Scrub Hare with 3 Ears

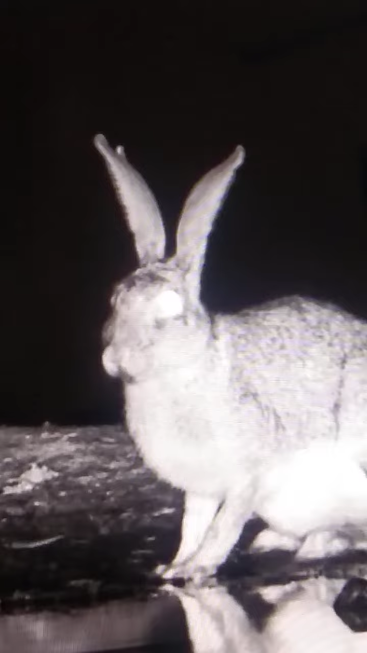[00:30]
yes, from this angle we can clearly see three ears.